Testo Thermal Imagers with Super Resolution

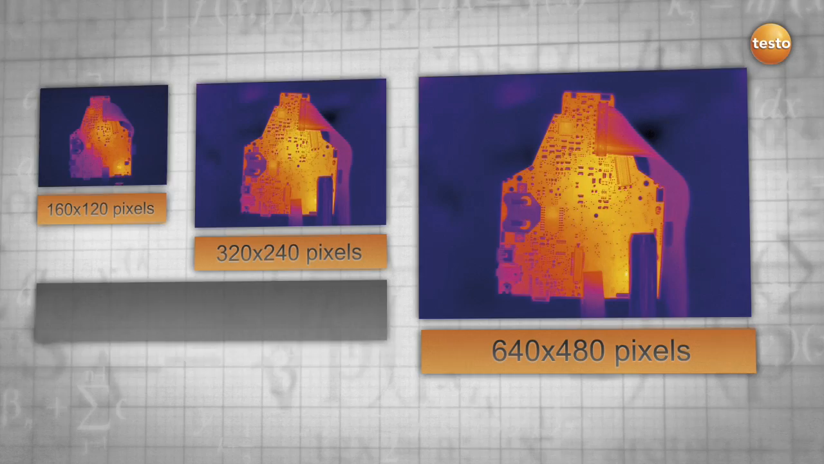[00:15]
a cut above the rest with four times as many pixels and a more detailed picture
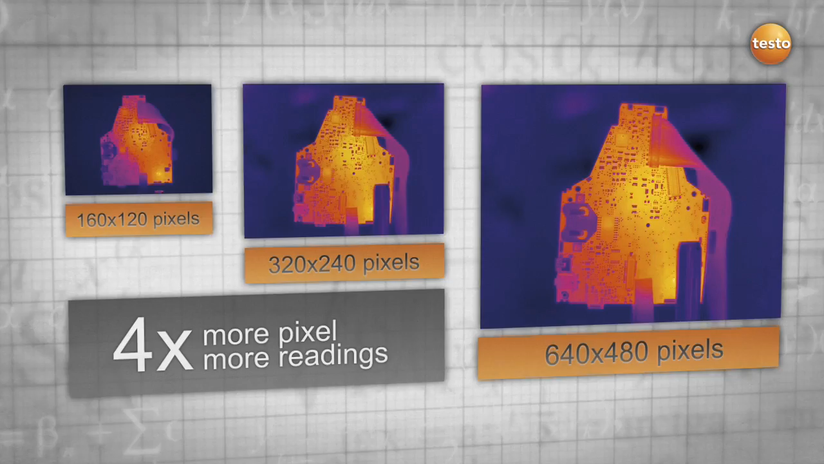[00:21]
the super resolution technology
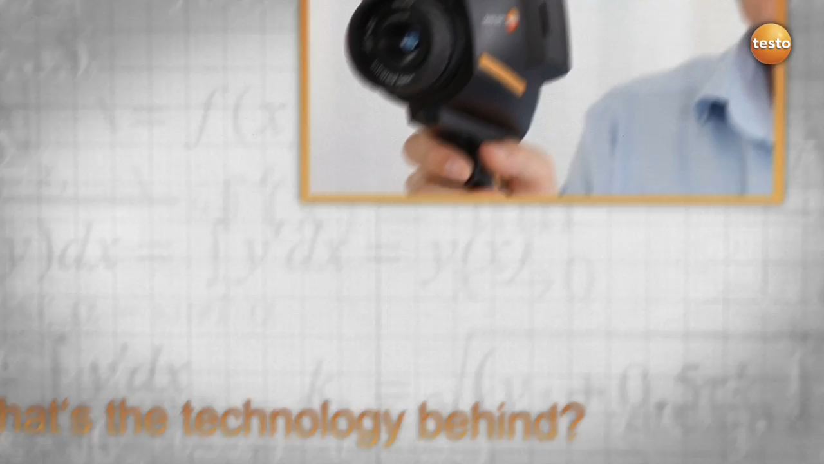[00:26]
uses natural hand movement and takes multiple images rapidly one after another
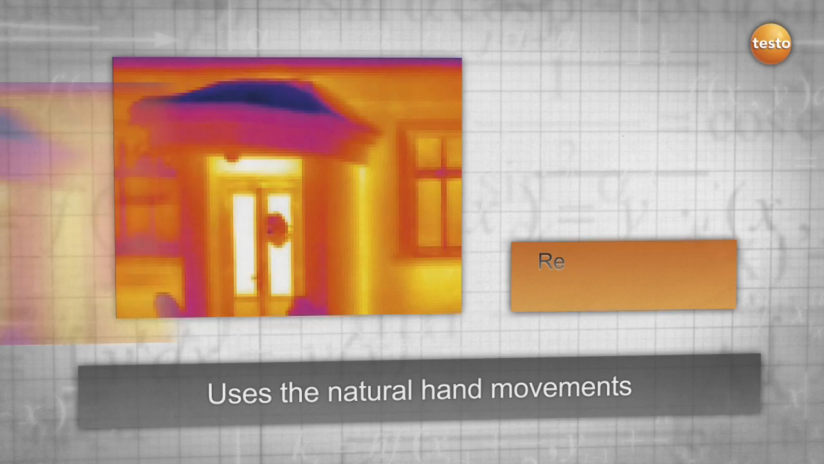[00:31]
which are slightly shifted to each other using an algorithm these images are then calculated
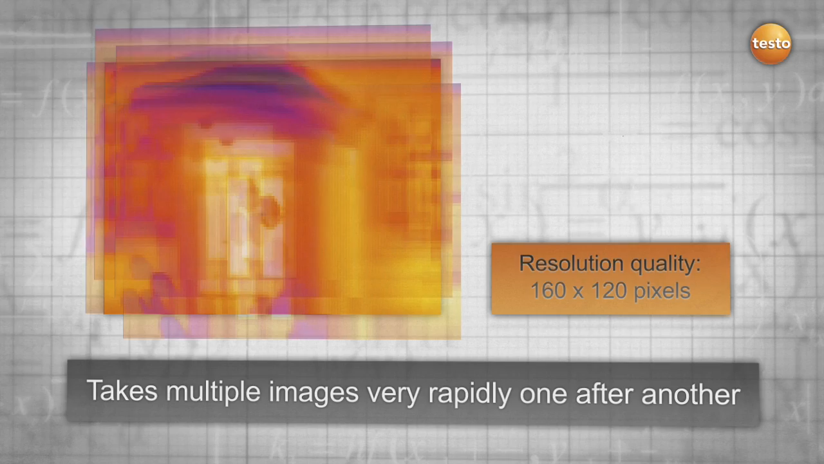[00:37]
to obtain one image the result four times as many readings and a
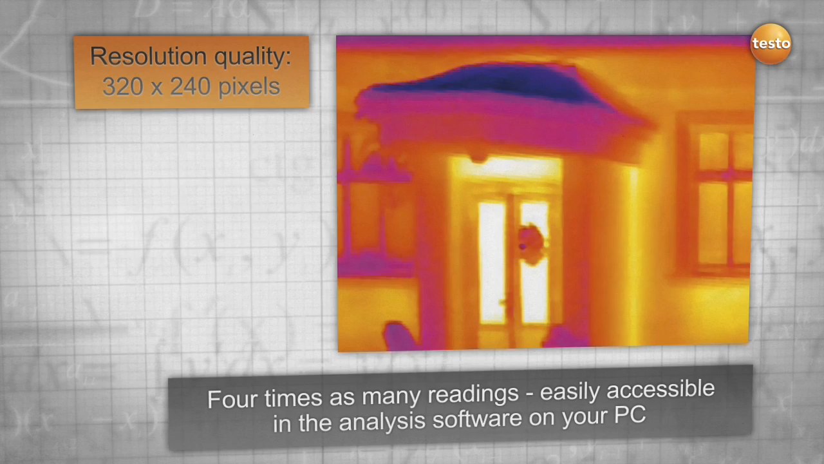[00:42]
much better thermal image resolution it is important to mention that this technology
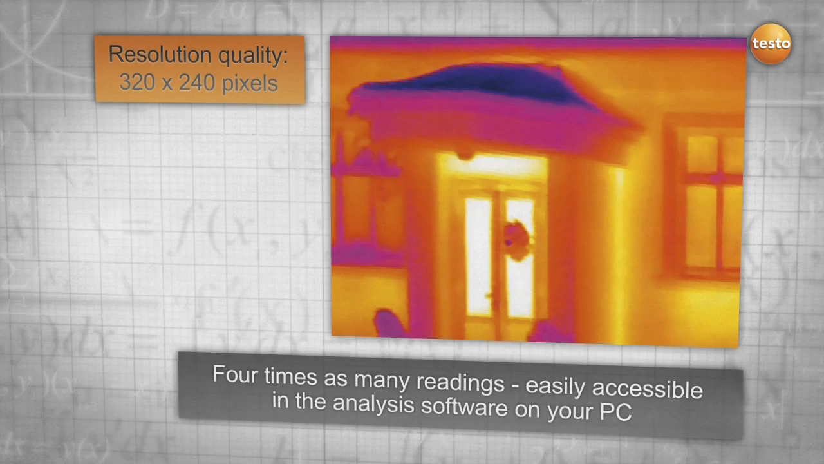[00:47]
captures real measuring values which can be compared to a higher detector resolution this
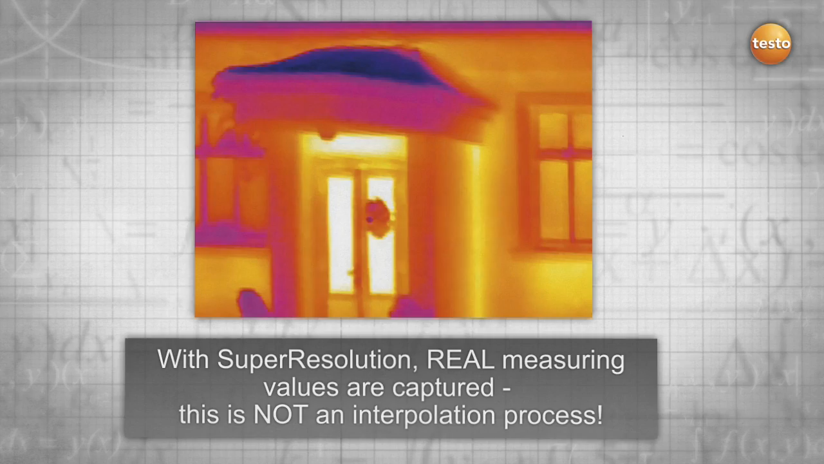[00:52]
is not an interpolation process where artificial interim values are produced the problem is well known small objects are invisible in the image and even if visible the
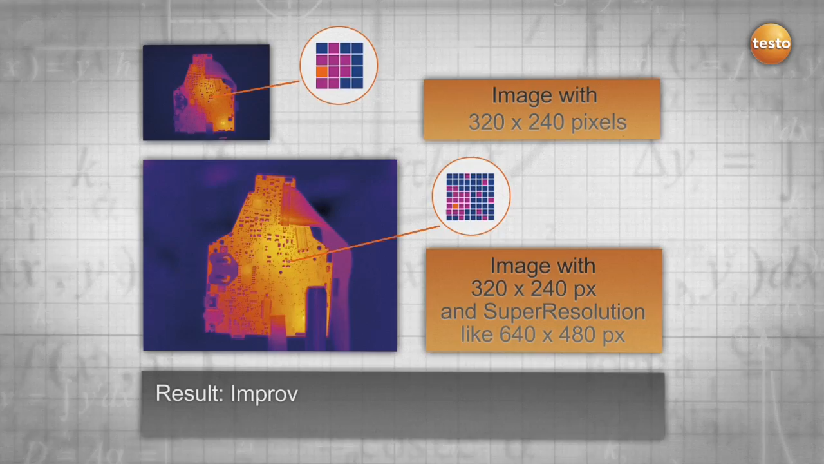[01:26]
an improvement of the geometrical resolution by 1.6 and an increase in your
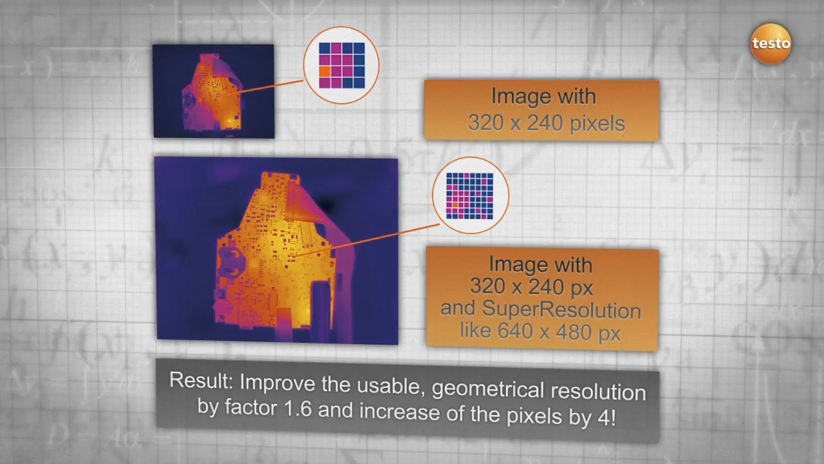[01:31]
pixels by 4 for more details and safety
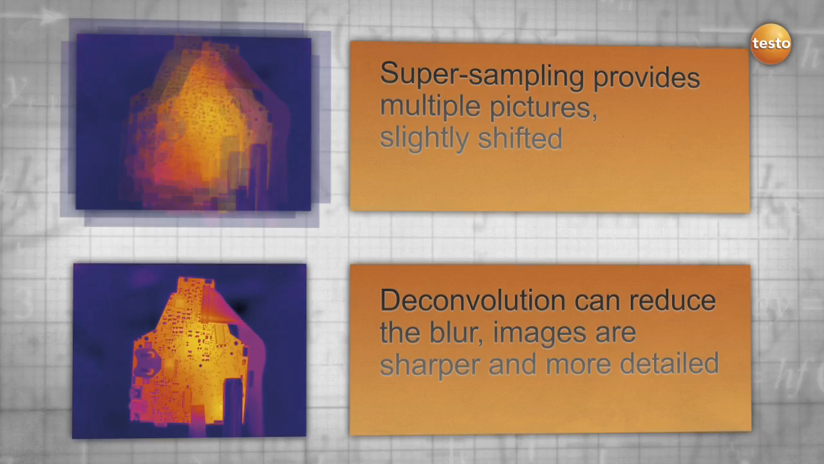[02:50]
the blurriness the combination of both is a testo solution all we need is
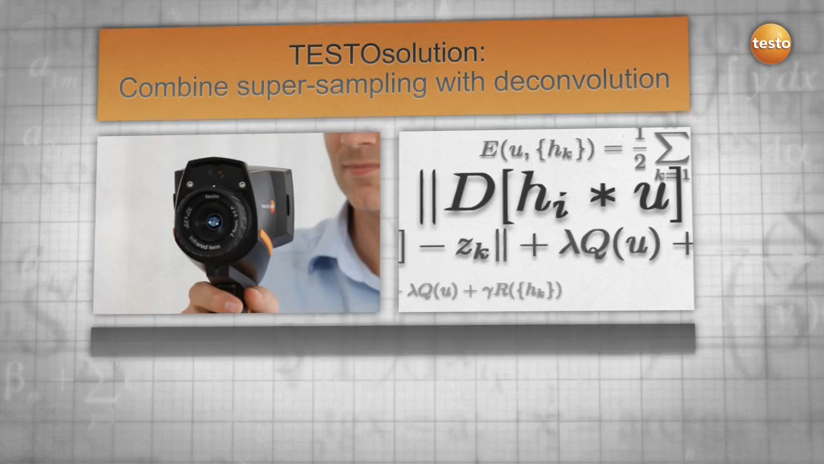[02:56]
the natural movement of your hand and a smart algorithm provided by testo
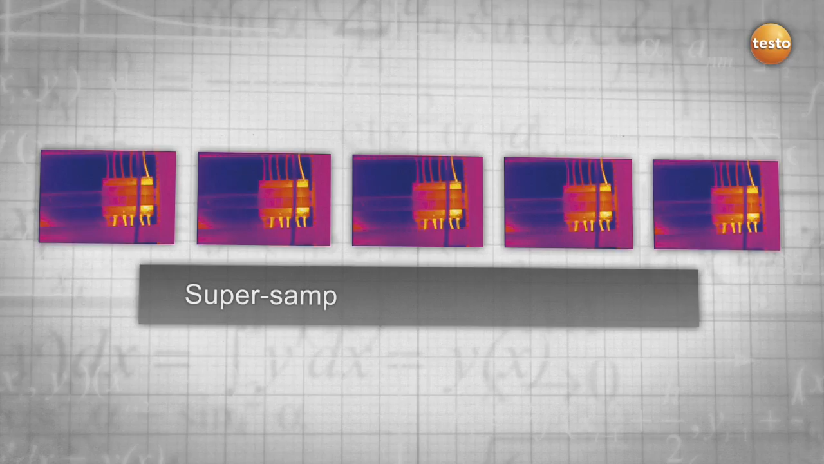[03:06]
the technology works as follows the thermal imager takes multiple images in less than 0.5 seconds they are combined in one high-resolution image uniting the technologies of super sampling and
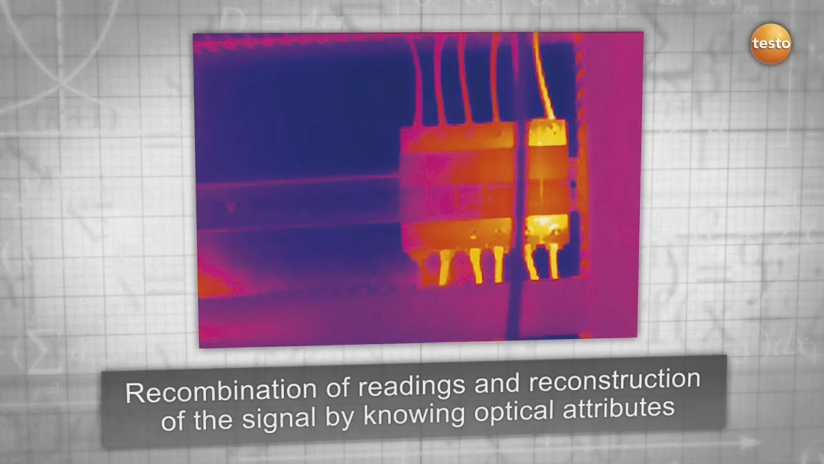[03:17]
deconvolution this process is reflected in the formula that was exclusively developed for the testo super resolution technology